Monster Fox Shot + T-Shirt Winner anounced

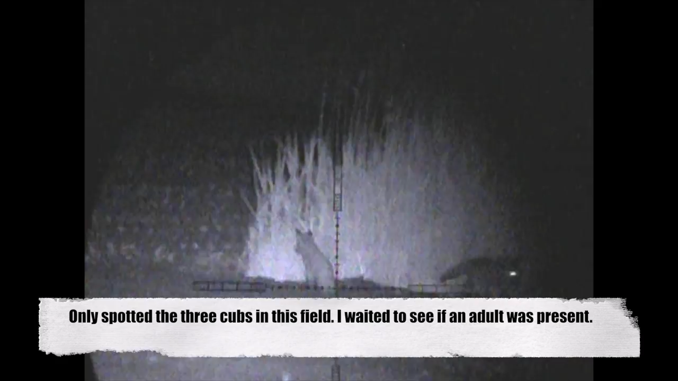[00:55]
So here I am on a solo mission. I walked into the field and as you can see there are three young cubs having a play around.
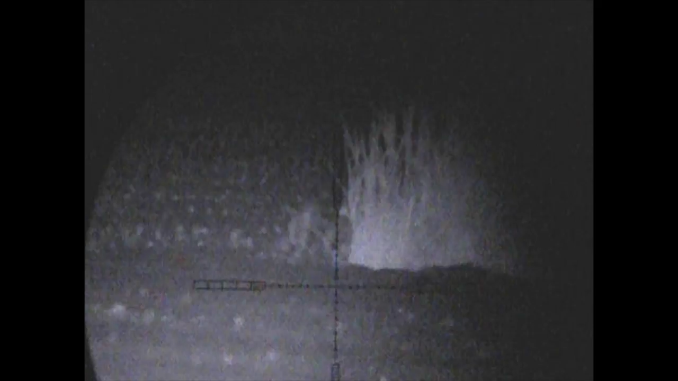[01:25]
A bit of a mixed reaction there.
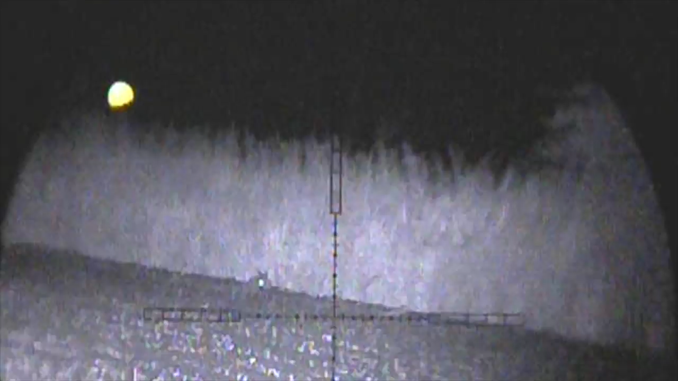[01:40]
So I took out one of the cubs, walked further into the field to see if I could see the others.
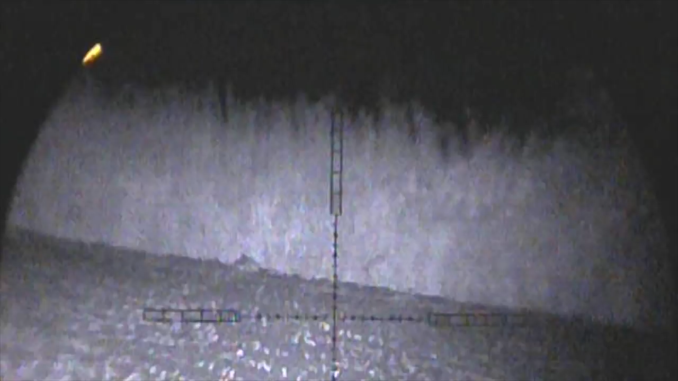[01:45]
And believe it or not there was one actually laid down looking like it was going to get asleep. So I started squeaking and sure enough it came bombing in.
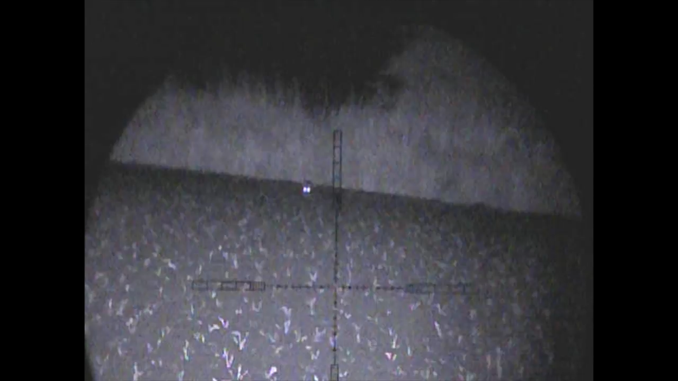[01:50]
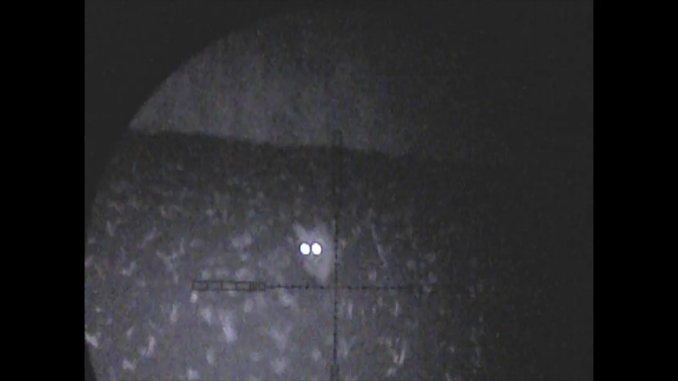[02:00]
The dog you can hear barking in the background is barking because at this point I had already shot one of the cubs though the Artec failed to record it or I didn't push the record button.
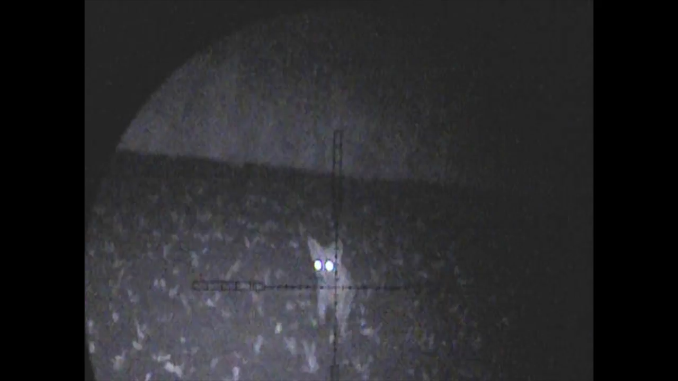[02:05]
One of the two. Either way we've got one in the bag with this one coming in fast.
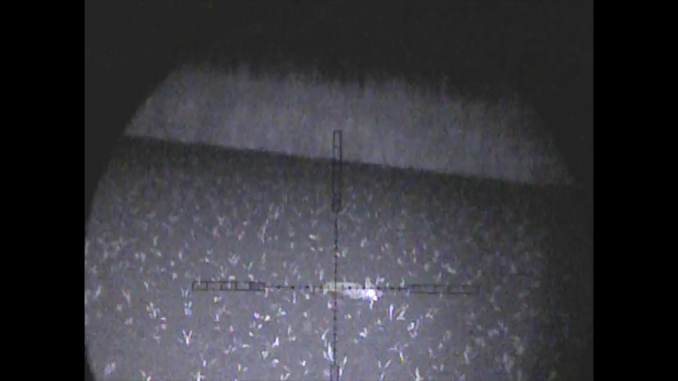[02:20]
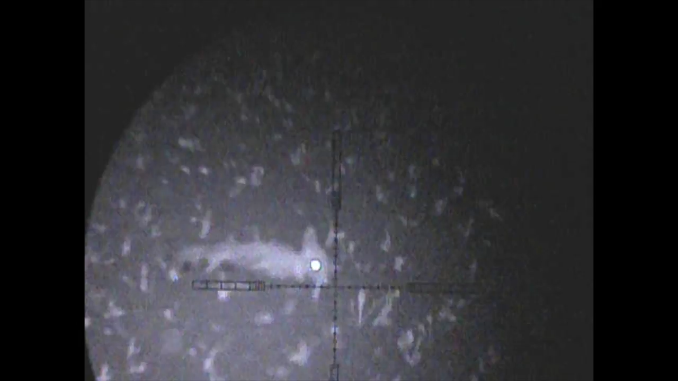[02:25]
Within that same minute I spun round and number three was just there.
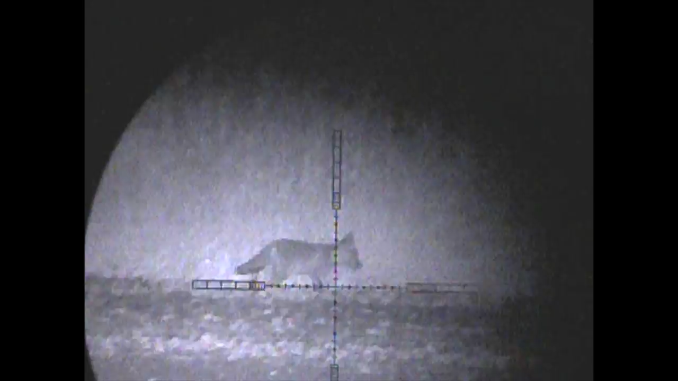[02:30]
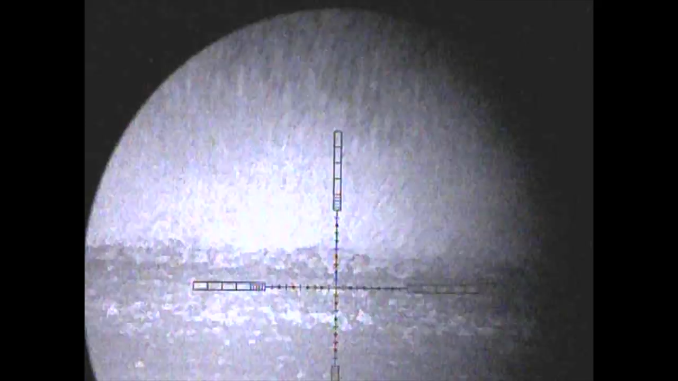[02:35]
At about 120 yards the 53 grain round from the teaker put it down no problem.
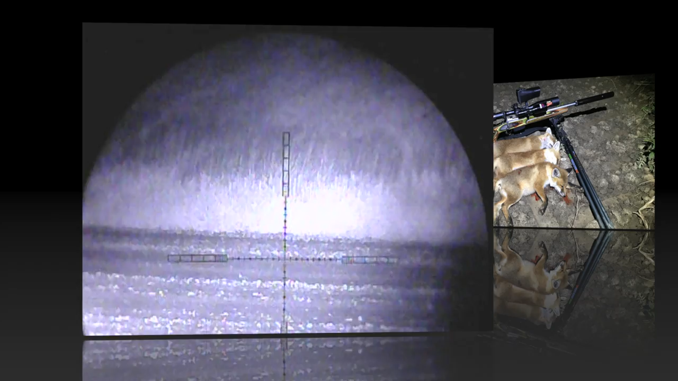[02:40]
So we're off to a good start. We've actually got four in the bag at this point.
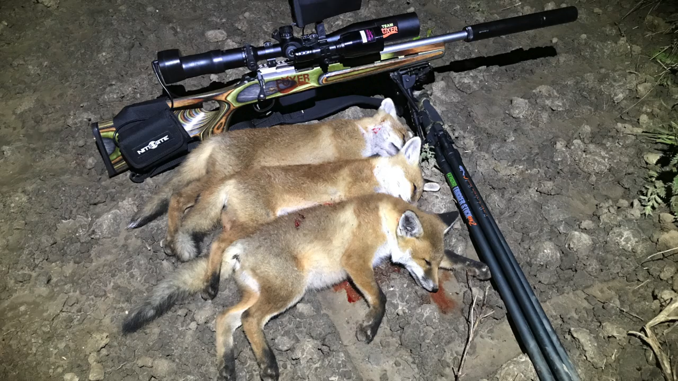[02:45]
One adult that I could not find in the neighbouring field.
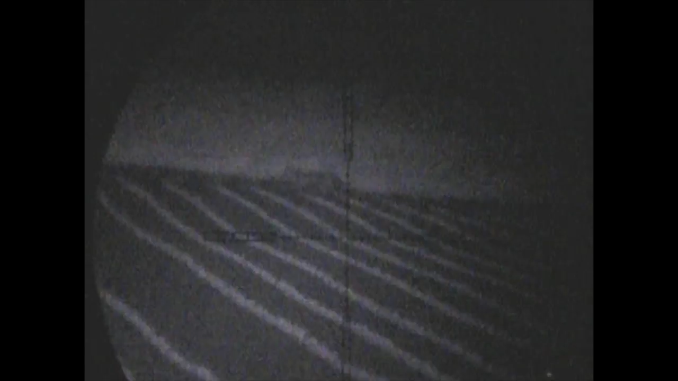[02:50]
Now this is that elusive vixen that you saw a week or two ago and
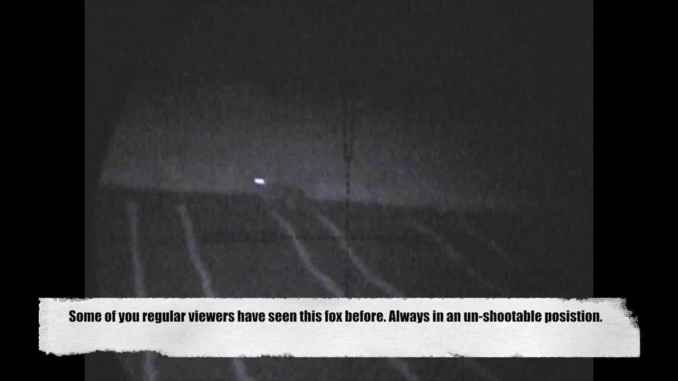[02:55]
I've seen this girl too many times now and she's always
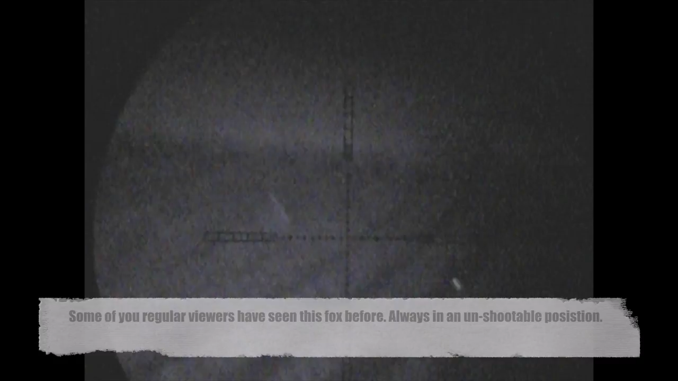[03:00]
out scavenging by near the road or the houses behind
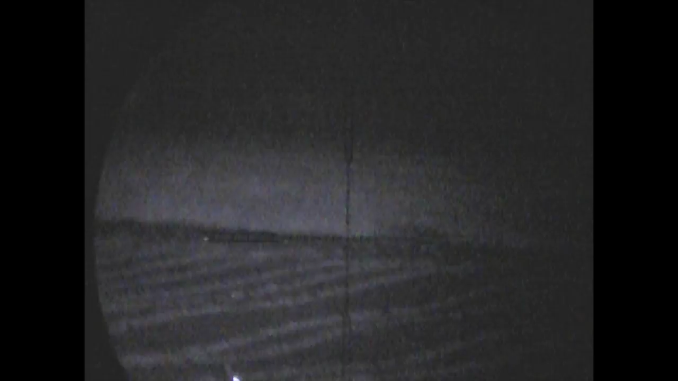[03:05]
her and as always up until tonight posed as you can
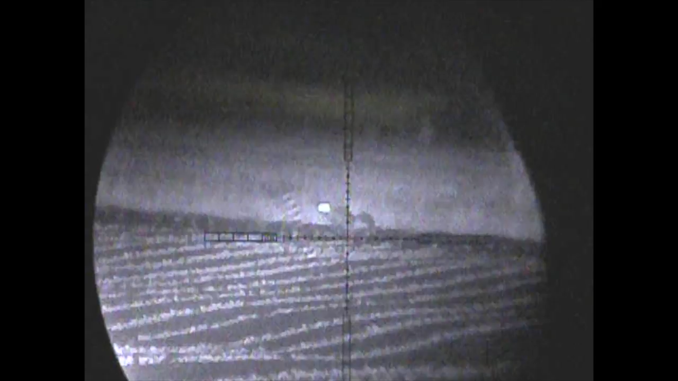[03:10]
see issues with the shots just being too risky.
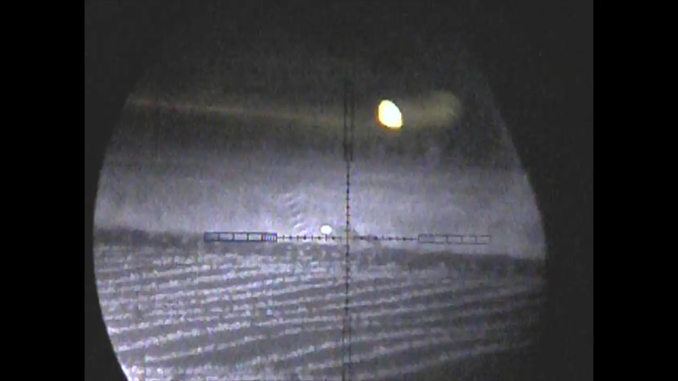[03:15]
You'll see just in a second a car goes right past behind it so clearly no safe shot there but her